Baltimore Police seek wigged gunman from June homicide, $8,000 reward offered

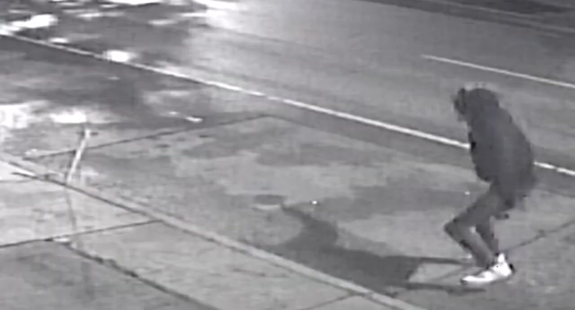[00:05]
Homicide detectives of the Baltimore Police Department need your help identifying two suspects related to a deadly shooting on June 28th,
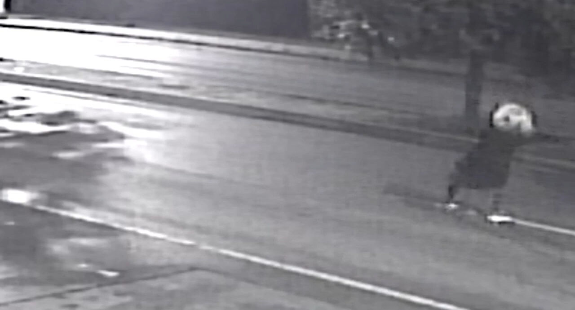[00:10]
2023, around 2.30 a.m.
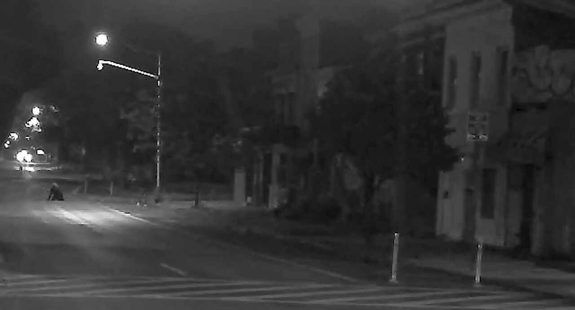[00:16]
in the morning in the 2600 block of Halford Road.
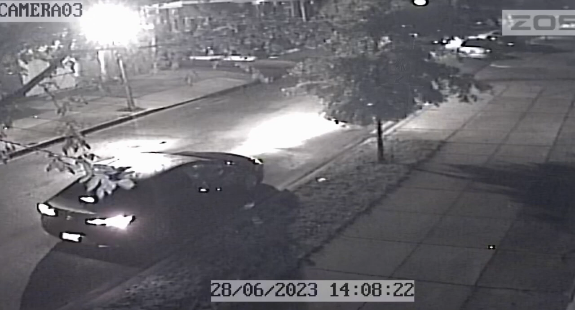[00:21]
Surveillance video shows that two suspects exiting the vehicle with one of the suspects wearing a distinct blonde wig. The suspects are seen standing on the corner and shooting at the victim as he passes. The suspect then fled back in the vehicle and drove off in an unknown direction.